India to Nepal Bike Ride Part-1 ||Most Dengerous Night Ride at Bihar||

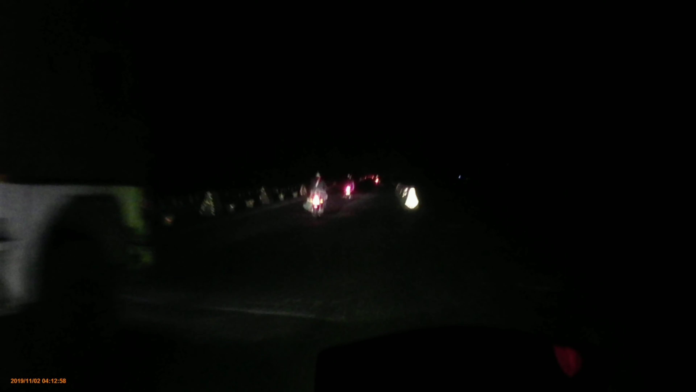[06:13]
আমাদের এখনো প্রায় 500 kilometers যেতে হবে, তো আজকে আশা করছি দুপুরের দিকেই পৌঁছে যাবো আমি আর আমরা টোটাল গ্রুপ, দেখতে পাচ্ছ সামনে আছে। তো এবার এগোনো যাক, অন্ধকারেই কতক্ষণ পর সূর্যোদয় হবে জানি না, তবে সূর্যোদয়ের কিছু ভালো ভালো মুভমেন্ট আমি তোমাদের দেখাবো, সো প্লিজ দেখতে থাকো আর আমার সাথে চলতে থাকো।